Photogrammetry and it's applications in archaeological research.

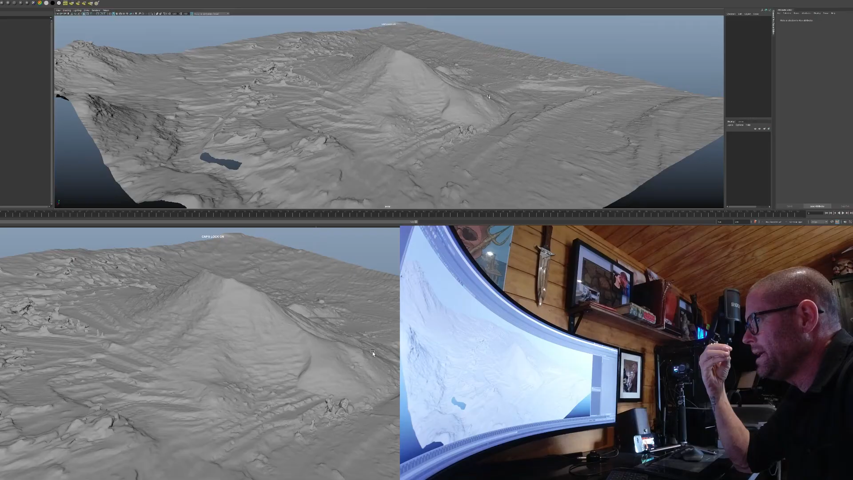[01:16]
by what lies on top. And one of the things that you can notice is its very distinct pyramidal shape.
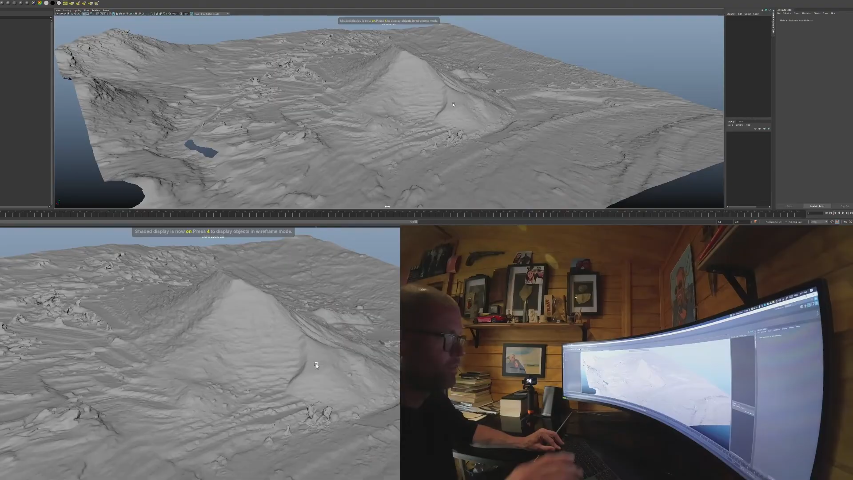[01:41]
And what you can tell very clearly when that earthquake occurred was that it revealed these stepped structures underneath the mound itself.